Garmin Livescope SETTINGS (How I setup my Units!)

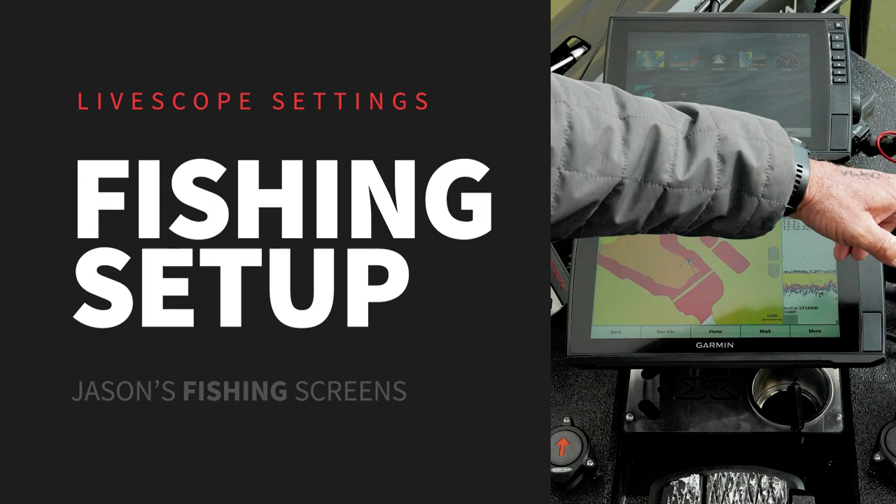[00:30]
and the reason i do this is because these two units these two live scope units are going to give me everything else that i want the only other thing that i have here is a short key
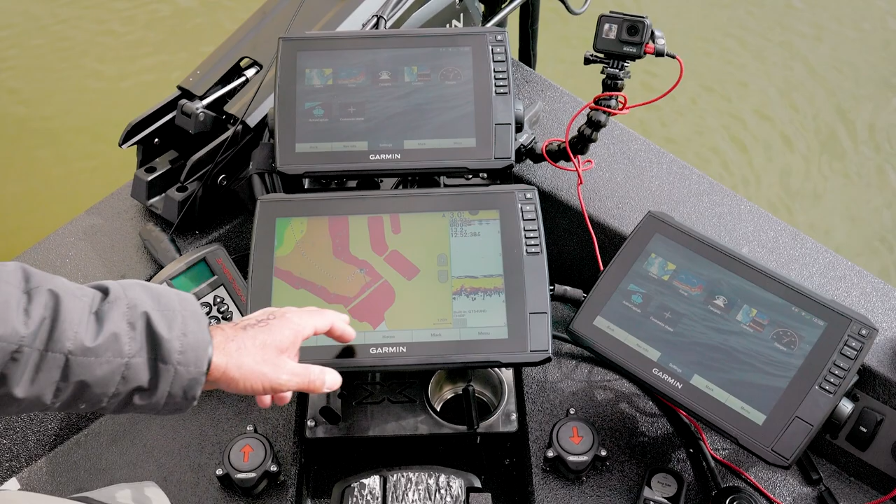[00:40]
that gives me depth in the back like if i'm smallmouth fishing smallmouth have a tendency to fall you underneath your engine i can see them there it's sourced
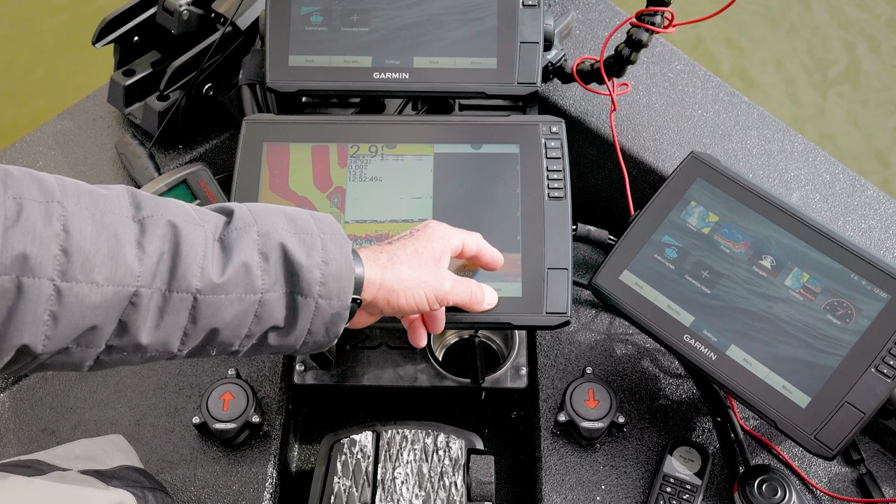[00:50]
to my unit in the back that's the only difference in the settings in this unit and the console on the left
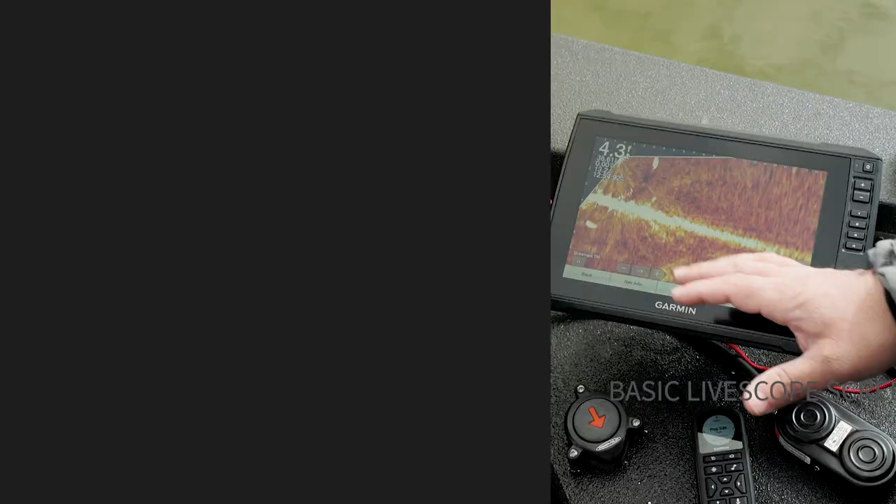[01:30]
so let's just go through that on this screen we're going to see pan
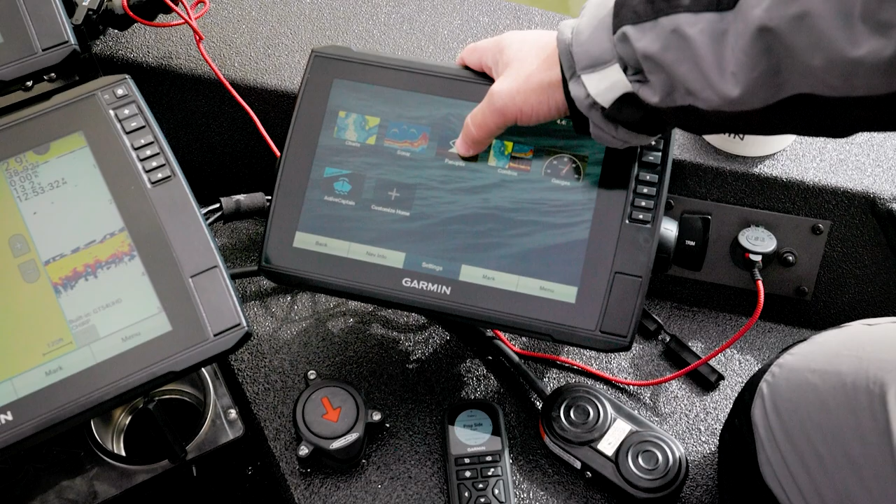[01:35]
optics now most people are going to have one live scope icon here now remember when we went through and we
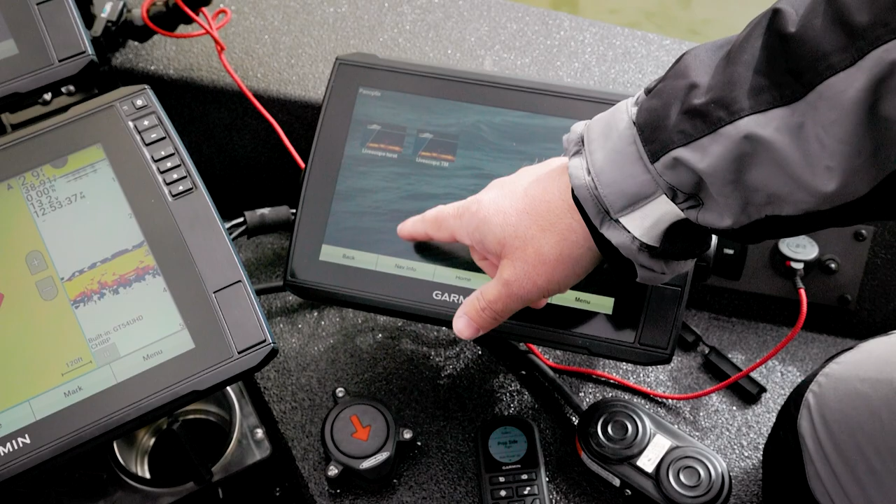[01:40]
named them so we've got the live scope turret live scope trolling motor so this guy is the one on the trolling motor this is what everyone's going to see right here we're just by default we can see
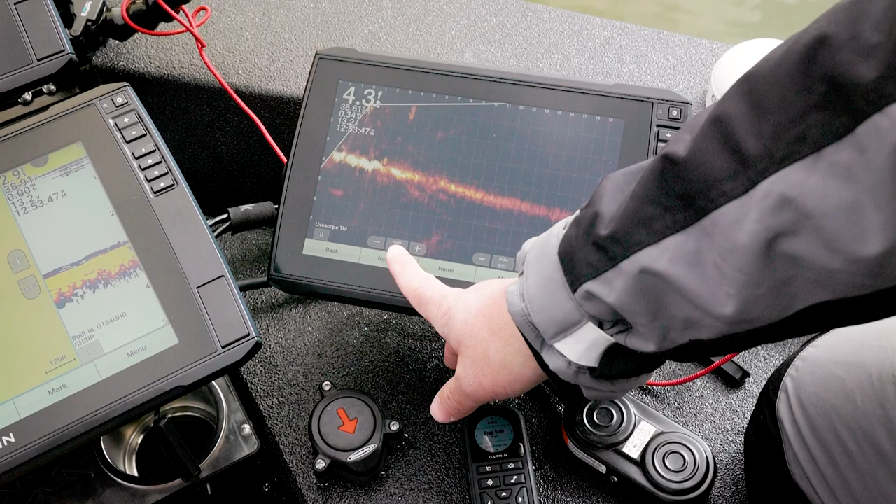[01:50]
things are in auto one of the first things i tell people get it out of auto so the way we do that
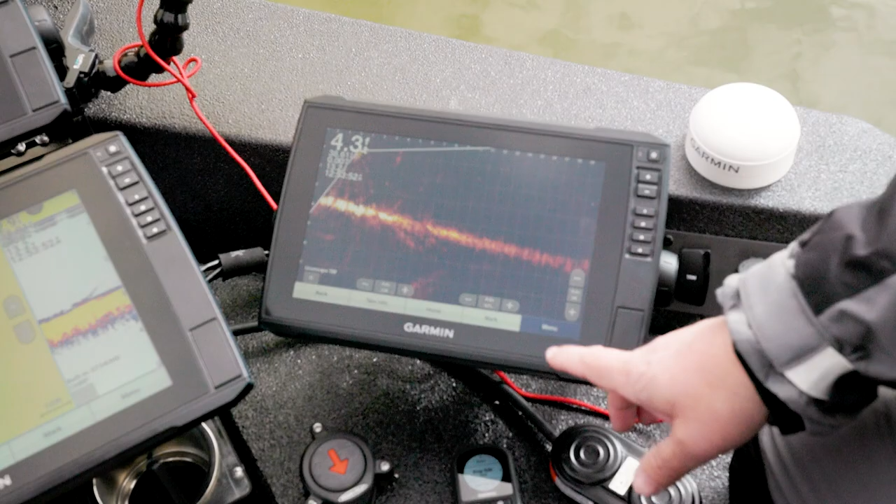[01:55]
is we can come in here and select it one thing i'll mention real quick is if i
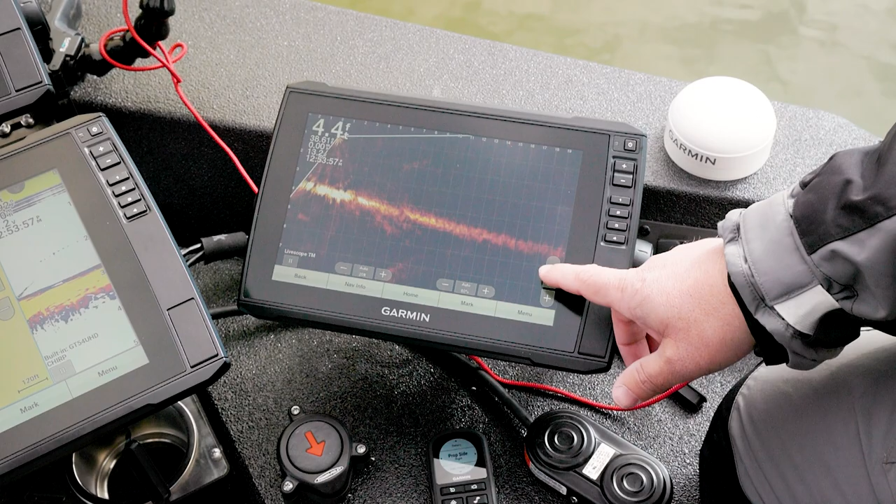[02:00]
just touch the auto button it will take them out of auto right there but typically we come in here and we can change our changing
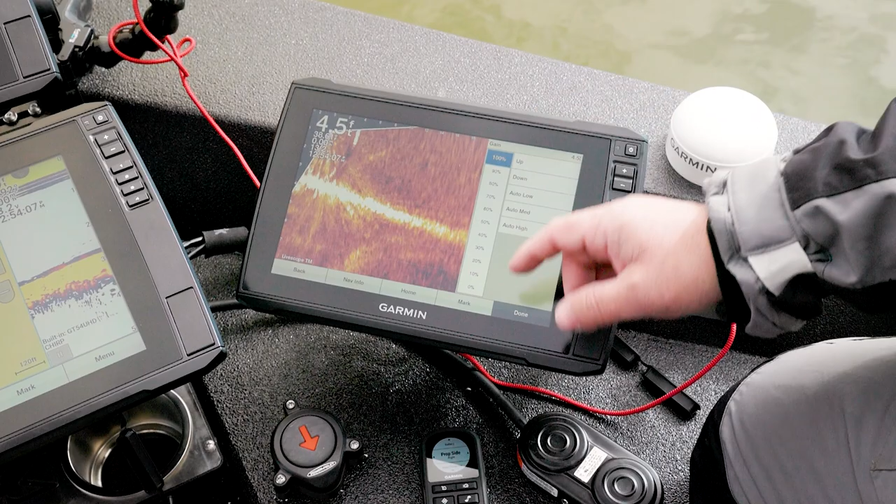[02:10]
settings right here again we always want that that number you know i'm i'm going to start in that 65 range that's a pretty good range to start again we're always adjusting
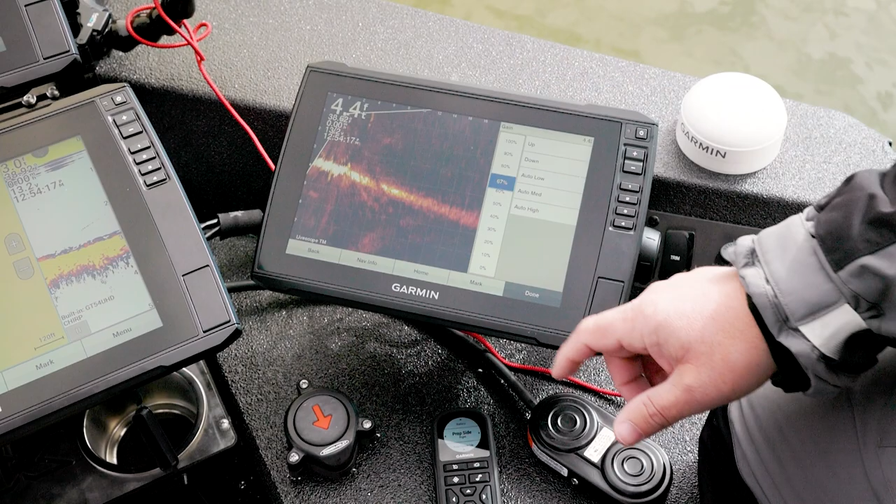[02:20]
so that's our gain for that my depth range i personally like to keep it we're in some shallow water right here but i like to add about two
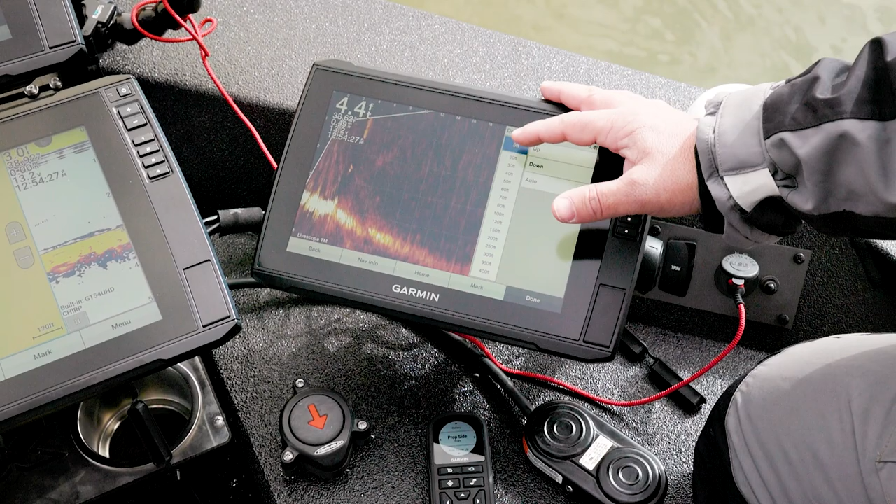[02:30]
feet give or take of below so i can see what's coming up if i'm looking out there and i see a ditch coming it doesn't just automatically appear underneath it now if i'm ranging way out there i like a little bit more again trying to follow those contours what happens
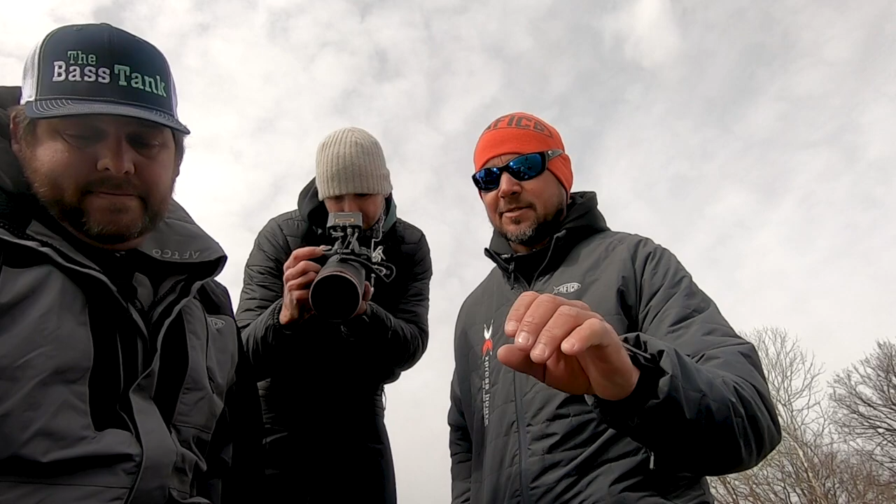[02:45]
if you have an auto and even say you're fishing a flat and you pan out over 30 foot of water
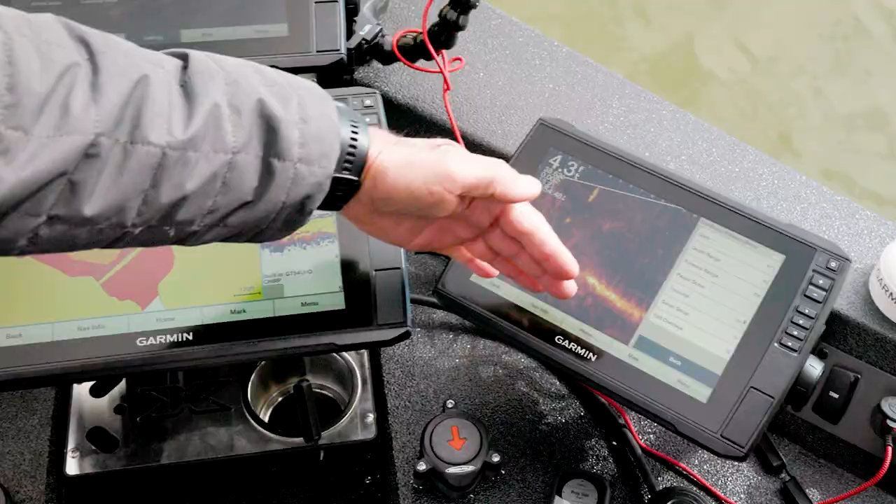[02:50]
your screen is adjusting the whole time for that depth and what happens is you may have a fish right
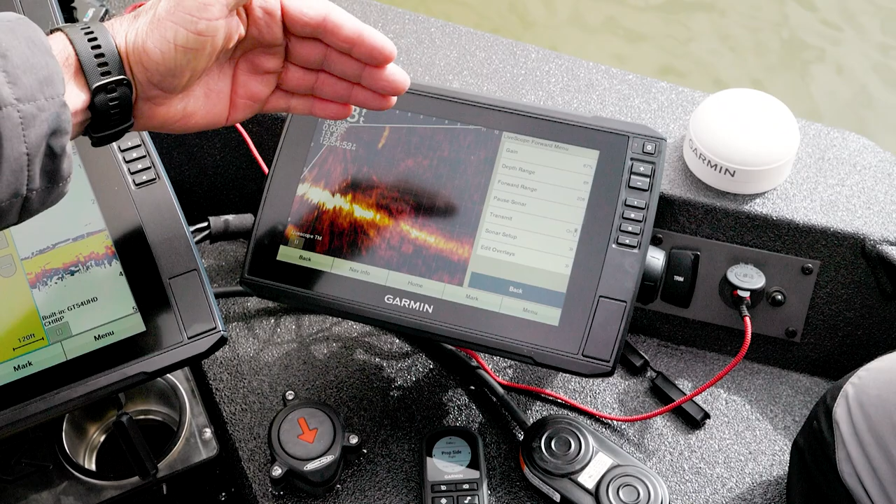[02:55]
then and your screens that's exactly correct so i'm the same way i like to run it in manual
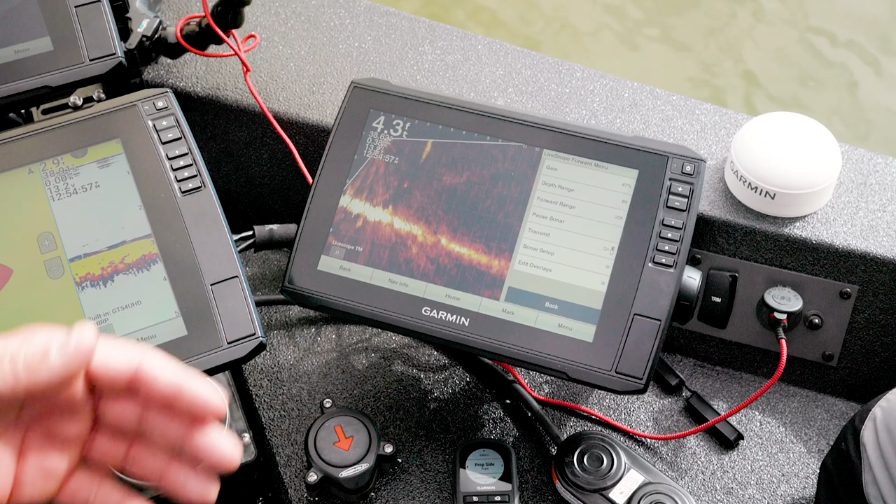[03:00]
i usually my preference is i'll keep it eight or ten feet over in case i you know i'm i'm here or there yep but it's personal preference that's exactly and there's there's different times when i will absolutely change that to a different setting and it's application based
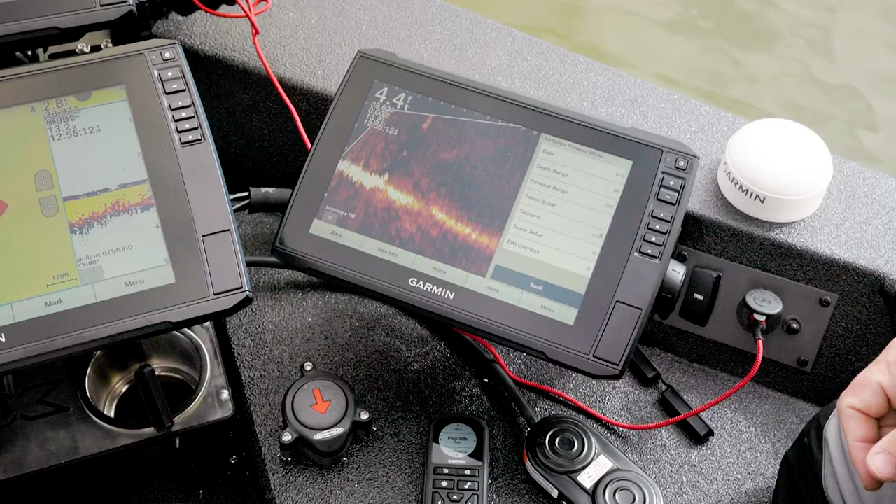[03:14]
um and then the other thing is forward range you know if i'm out hunting i like to stay out here in the 70
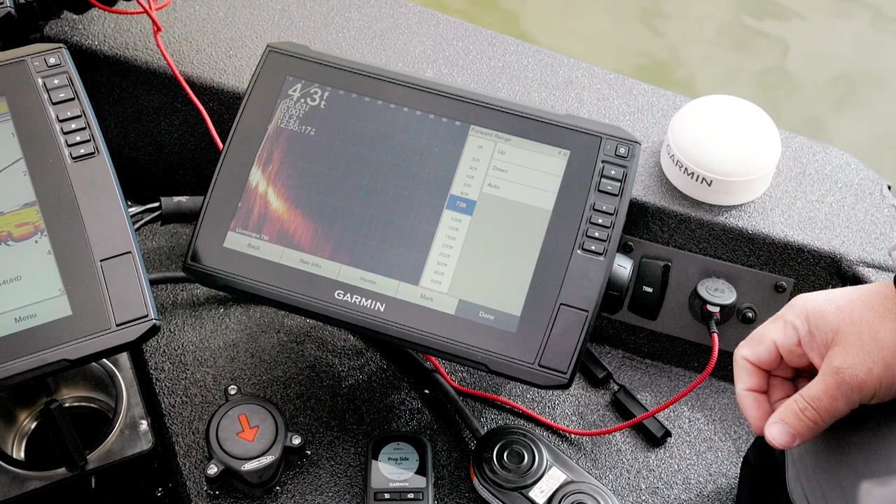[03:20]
foot you know i'm looking for those those anomalies out there i'm looking for structure
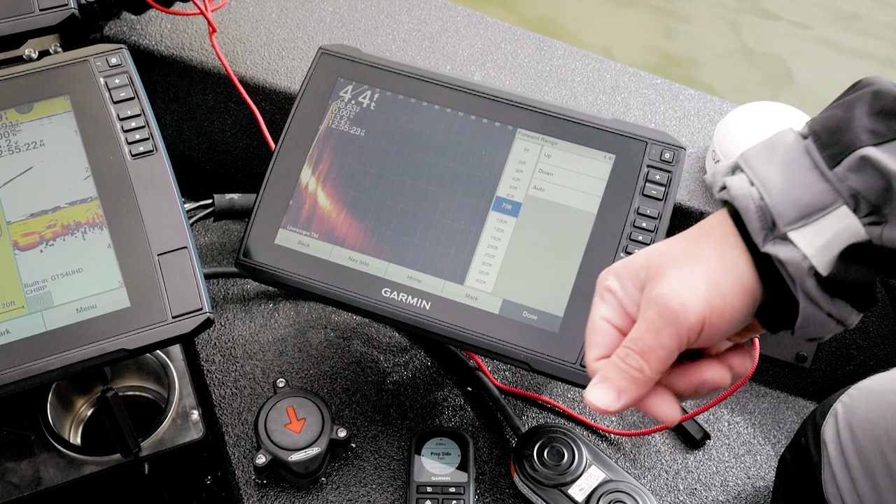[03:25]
i'm looking for a fish but i like to keep it out there um from that standpoint again